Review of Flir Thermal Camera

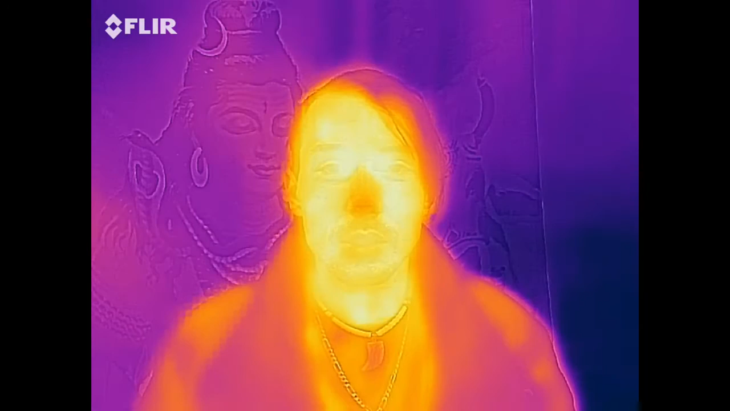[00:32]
So, as you can see, the frame rate is about 8 frames per second, so it's a little slower than what you might be used to, but considering that it's not like a $2,000-$3,000 device, it's actually really, really good at, you know, showing temperature difference. I'll do a quick demonstration with cold and hot water to show you.
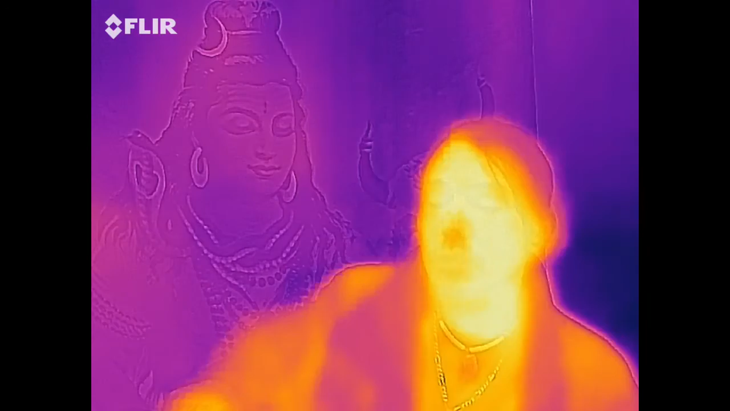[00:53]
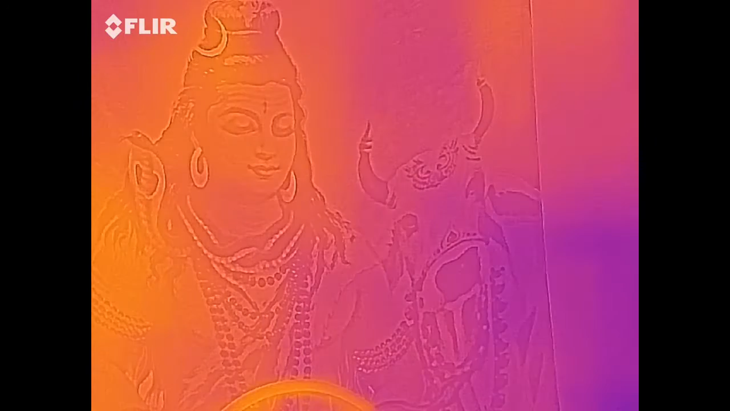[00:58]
And, maybe I should have,
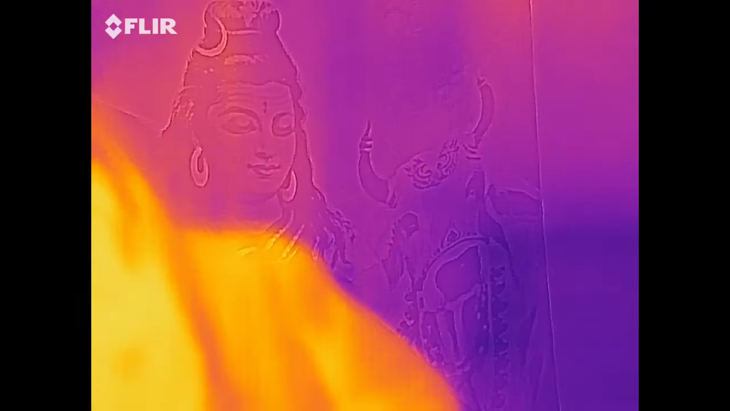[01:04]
should have poured the glasses of water beforehand, but, can we see the difference?
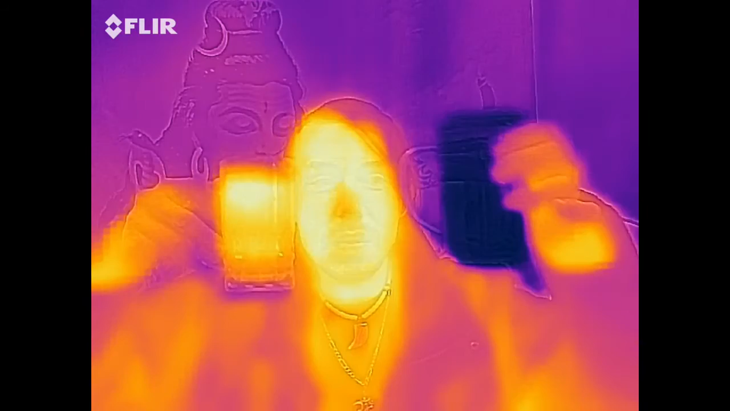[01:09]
So, this is the, the nice cold water, and this is the hot water.
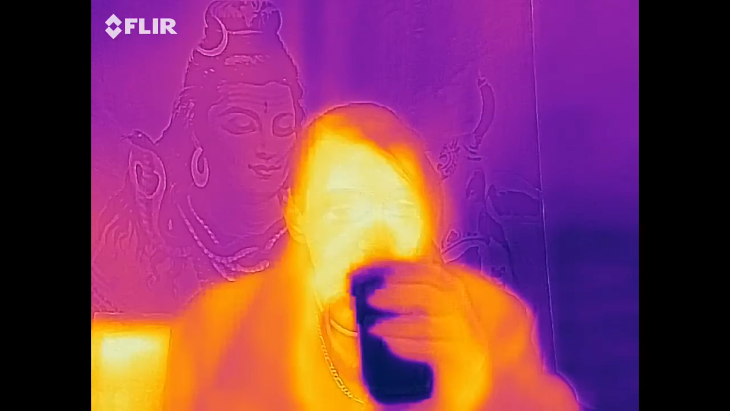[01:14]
So, woo, and then I'm somewhere, I'm the stippager.
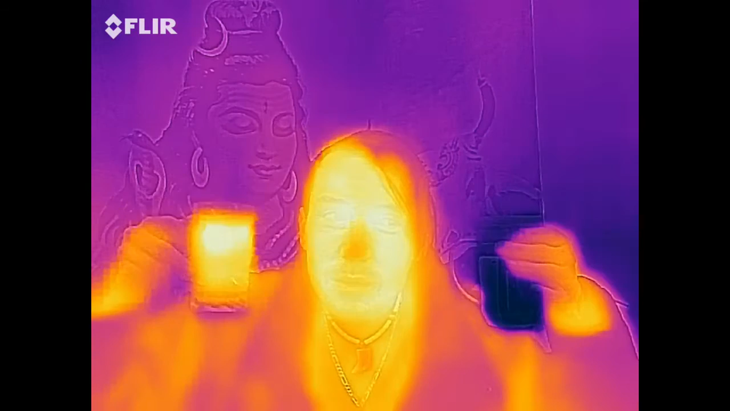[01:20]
So, one thing that really fascinates me the most about this device is just the fact that it can work in complete darkness.
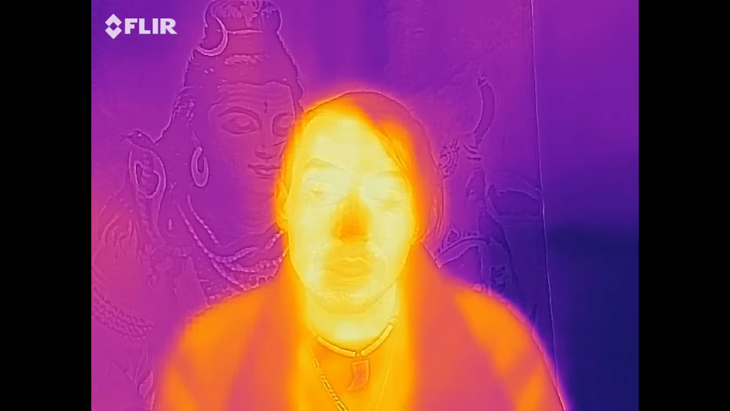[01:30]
So, if you do notice, it has a bit of, like, an embossing of a secondary image, because it uses a second camera that uses normal optic light, and overlays that image with the thermal image. Kind of helping to give, uh, a crisper, more defined edges and lines to the image. So, for example, if you had something with text on it, for example, this, and this is not a paid advertisement or nothing,
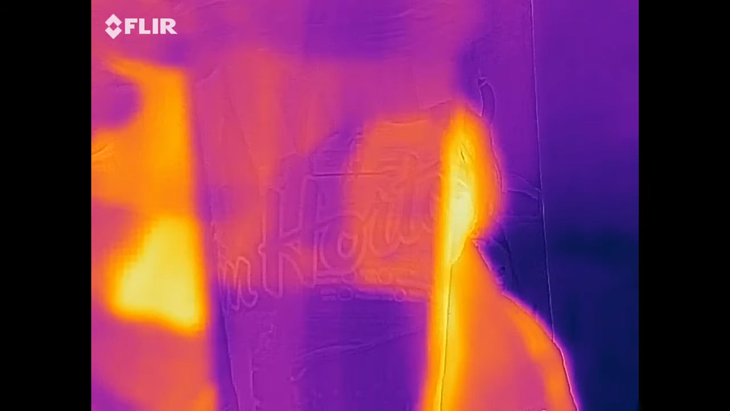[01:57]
but, so you go, you can see Tim Hortons, right?
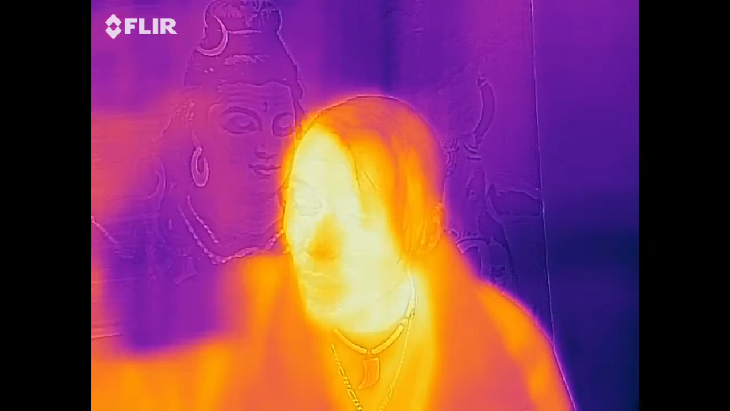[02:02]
Well, if it was pure, pure thermal, you wouldn't be able to see the writing. And, in fact, thermal is actually kind of, you know, hard to see defined details in thermal.
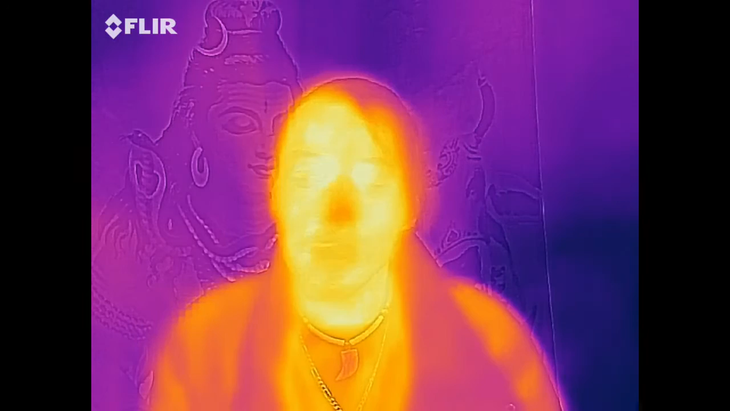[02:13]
So, I find that it's a really good feature of integrating, having, uh, duo camera. So, or dual camera. Um, do a quick little show around the house,
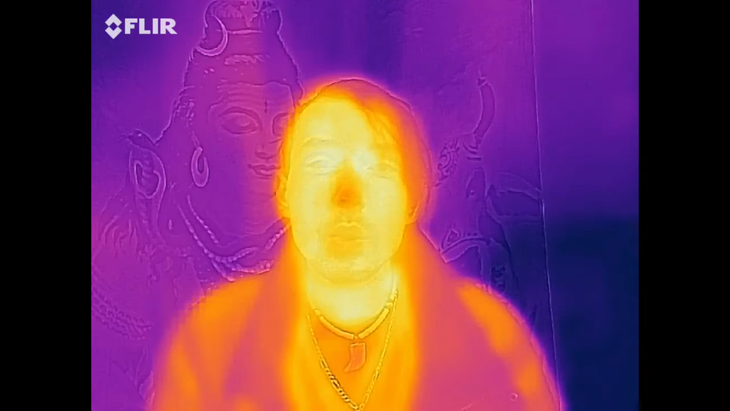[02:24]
because obviously you don't just care about, like, what it looks like for people, but it's, uh, really good for detecting where there's, like, you know, air leaks, uh, where you might have a draft in the house.
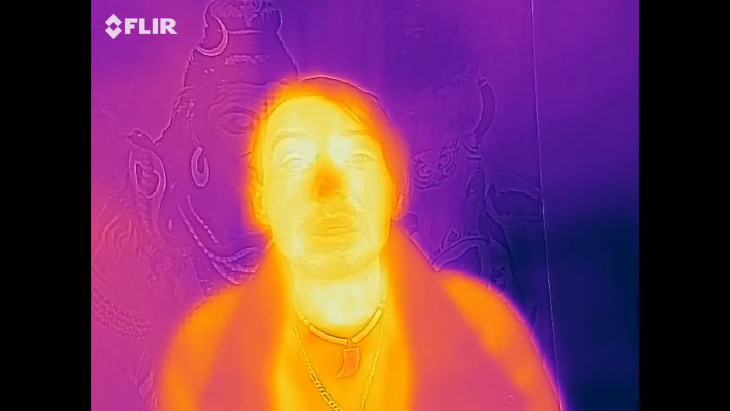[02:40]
And, um, not only that, but for me, some of the more paranormal aspects, uh, really kind of, you know, that's more my jazz.
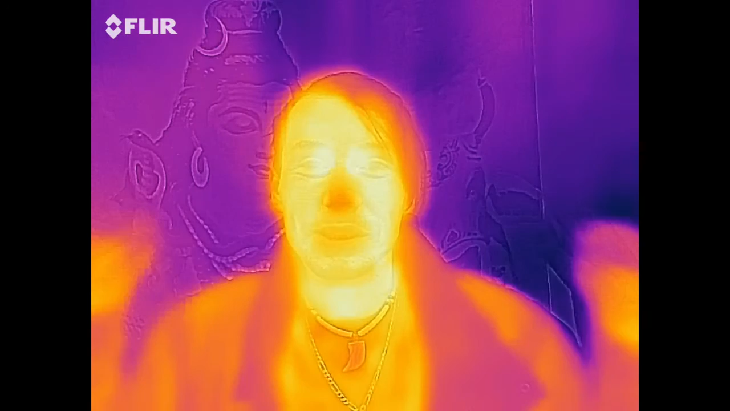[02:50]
But, let's, I'll give you a quick little show around the house. So, as you can see, that is the, that is the back door.
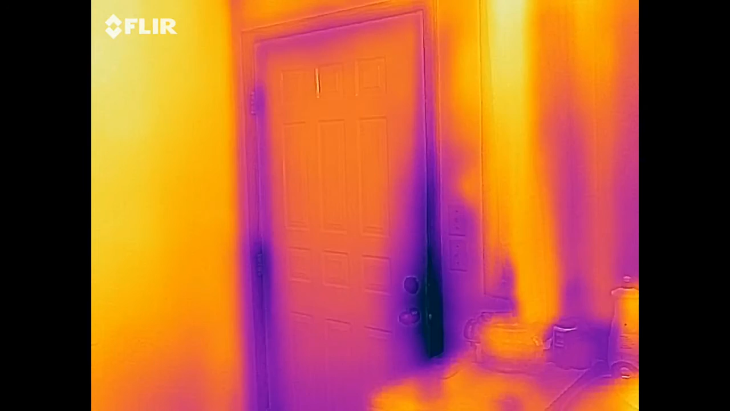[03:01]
And, uh, it's cold outside, because it's winter right now, so.
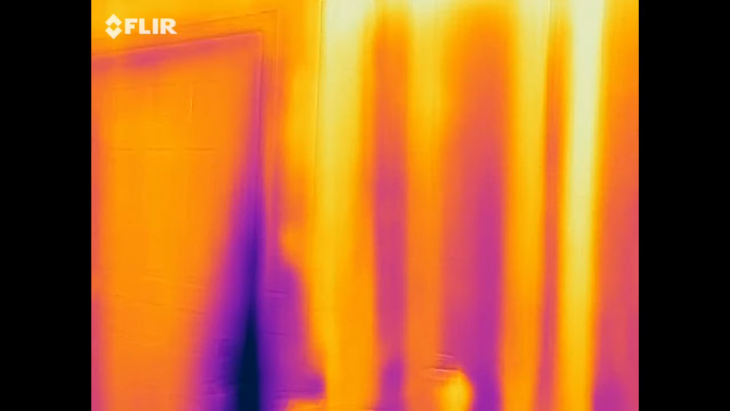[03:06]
And then one cool thing, well, I don't know if you'll think it's that cool, but thermal, uh, reflects.
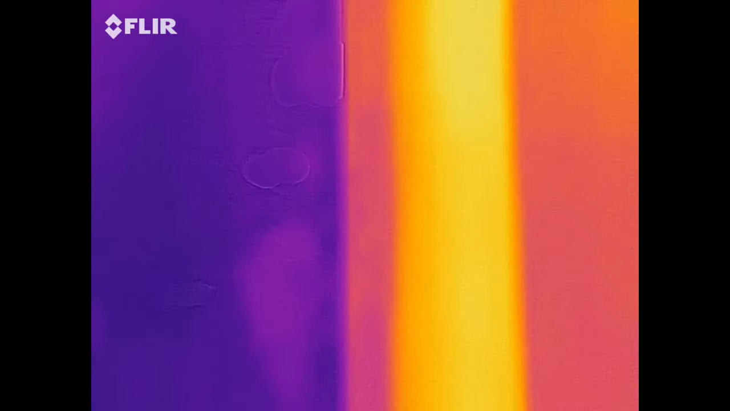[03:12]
So, you can see, I'm looking outside through the back window. You can, you can kind of see me in the reflection there. Woo!
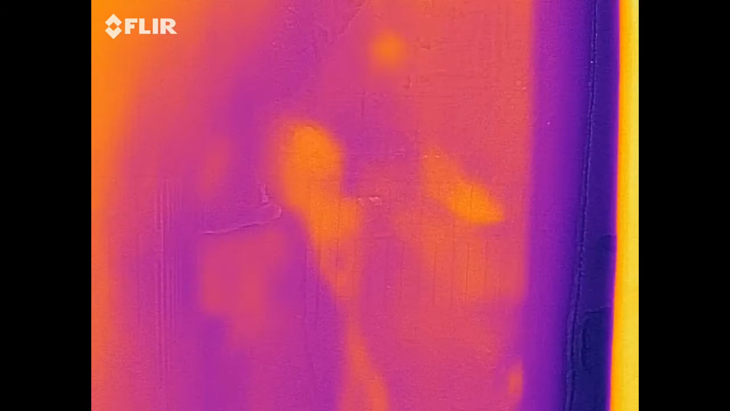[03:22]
So, um, yeah, you can't really, it can see outside a little bit, but that's only because of the optic camera. If it wasn't for that, it wouldn't, uh, thermal does not go through grass.
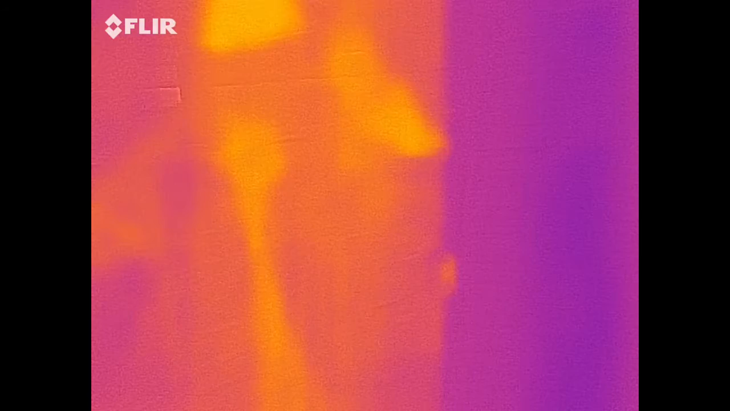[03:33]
So, if you're, like,
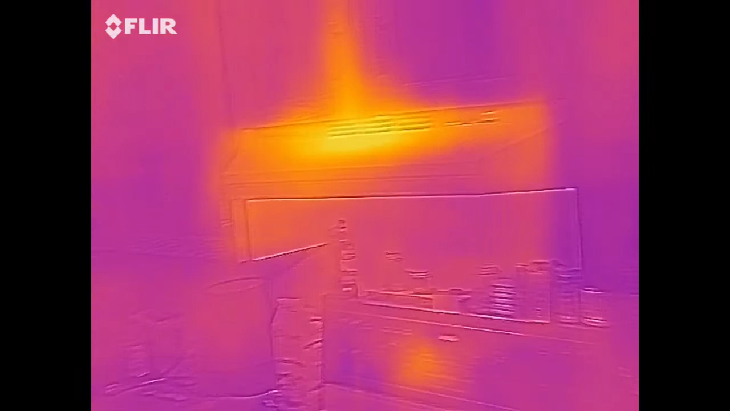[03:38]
in a car or something making a video outside, all that means is that you'll have to, like, you know, put the window down. Which, in the summer is fine, and the winter is a little cold. Uh, this is showing the, um, exterior wall to the house, and, like, in real life, it just looks like a normal wall, okay?
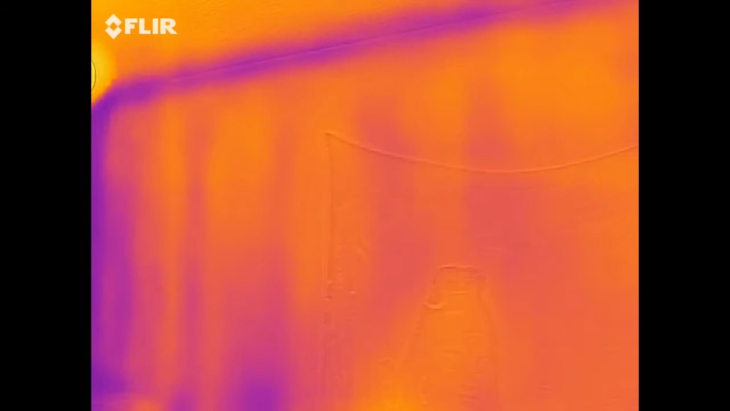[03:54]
So, to be able to see all of these bands, that's obviously,
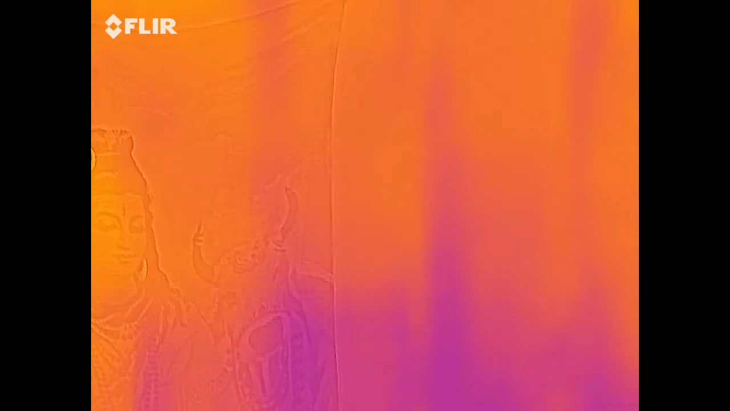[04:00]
you know, where probably the wood is, or, like, you know. It's showing, like, the inside of the house.
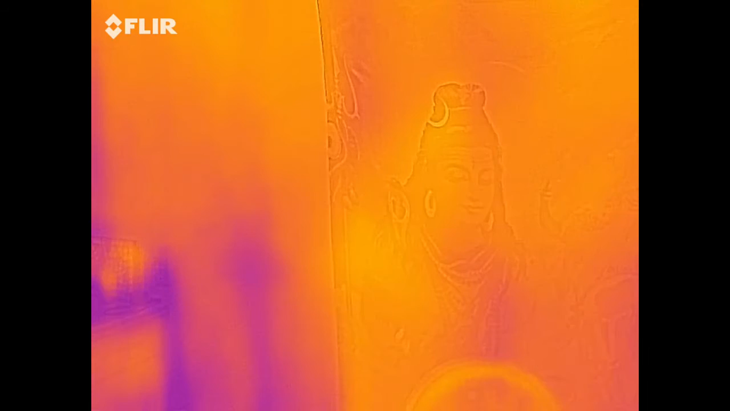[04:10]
So, you can actually see where heat is, um, leaving the house at different, uh, consistencies. So, the darker is the cold.
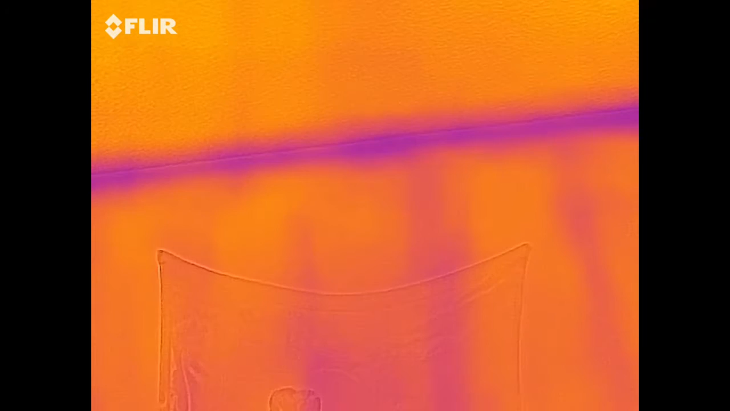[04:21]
So, kind of makes sense that the ceiling would be cold, right? Right?
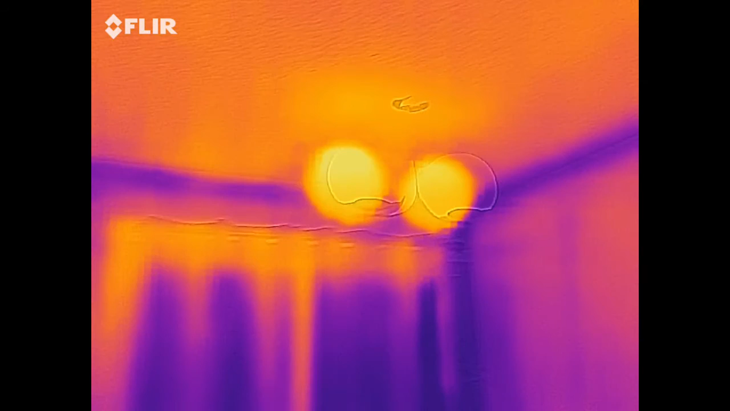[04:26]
But, the one thing I really, really love the most about this is just the aspect that it can work in complete darkness.
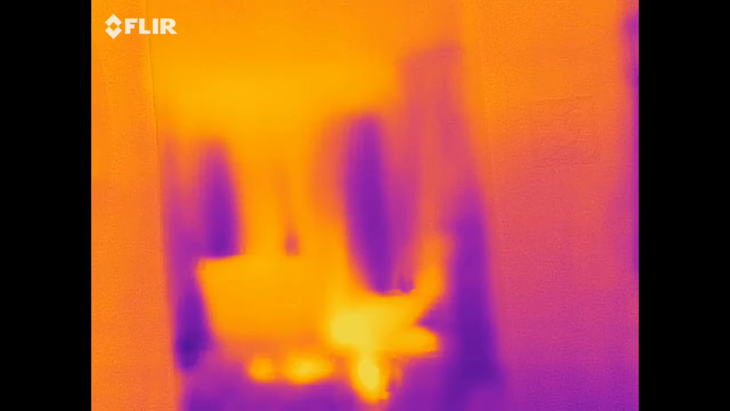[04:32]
So, like, out in the living room here, there's no lighting.
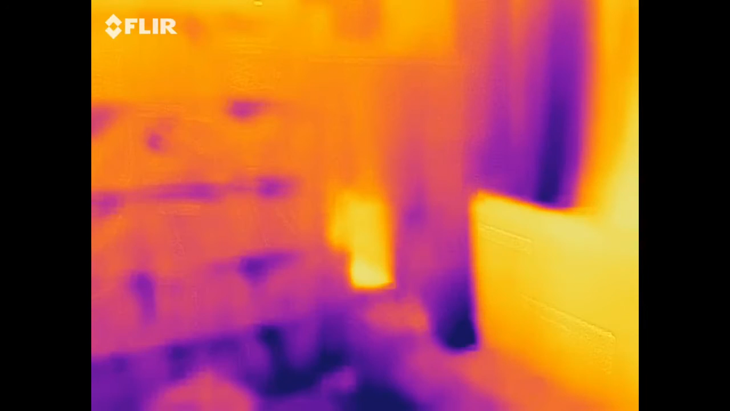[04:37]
So, it's really dark, and hence why it kind of loses the ability to do that embossing feature with low lighting.
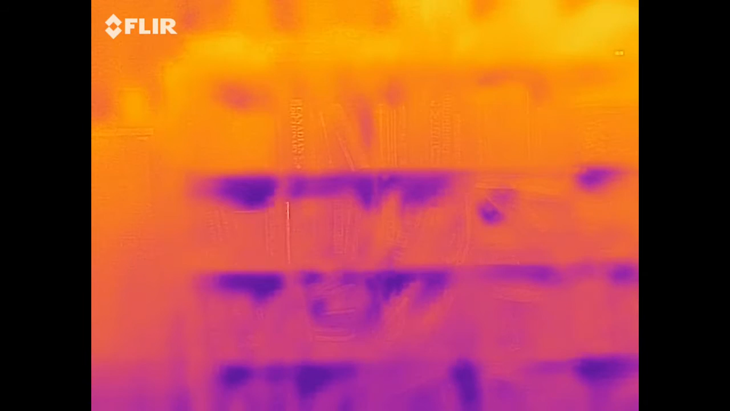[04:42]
But, obviously, right? Like, if there's no light, how's it going to emboss a light image? Like, see for this, for an example.
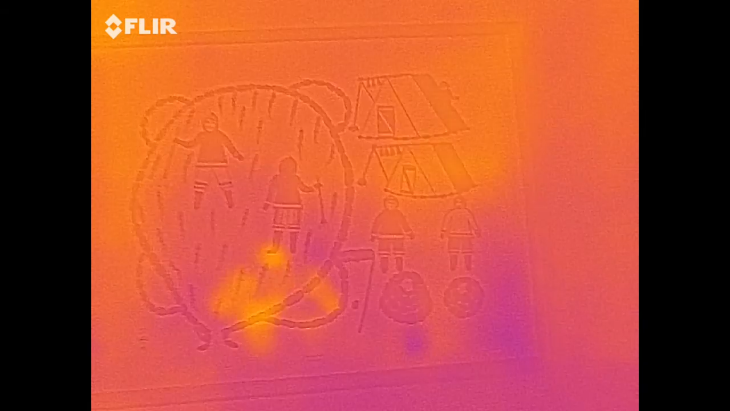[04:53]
This is, uh, that's my reflection, which, in real life,
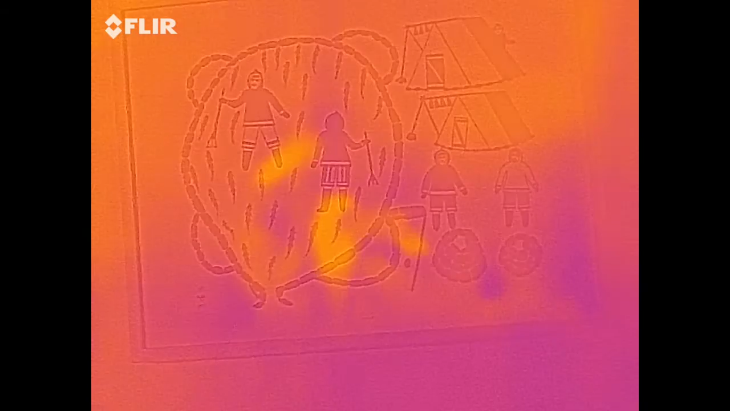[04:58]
you can't see a reflection in, but, uh, glass is very reflective in the thermal.